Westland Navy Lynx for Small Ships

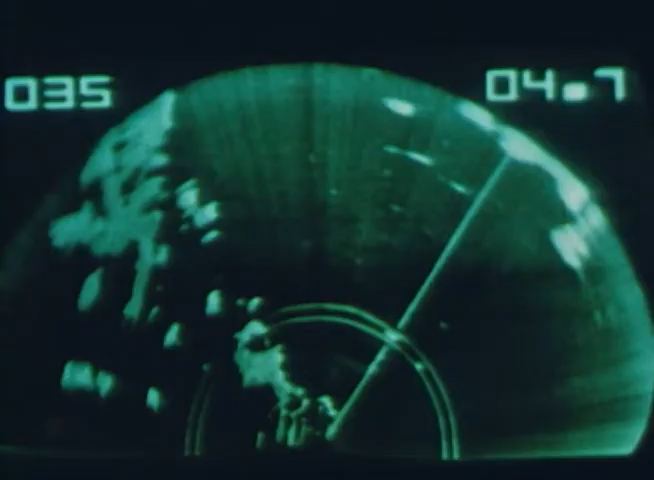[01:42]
The radar overcomes the single-band jamming threat by operating over a wide range of frequencies.